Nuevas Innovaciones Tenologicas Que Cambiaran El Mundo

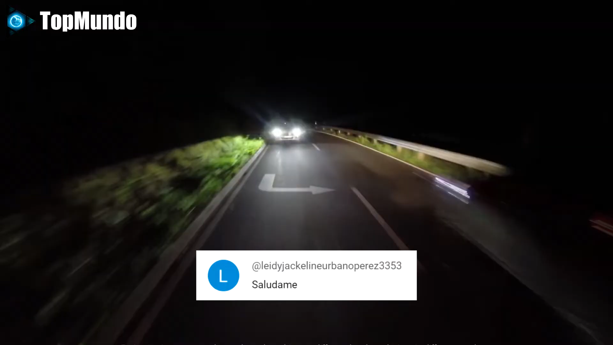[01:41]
Estos faros proyectarían información relevante para el conductor, buscando que éste desvíe lo menos posible la tensión de la vía.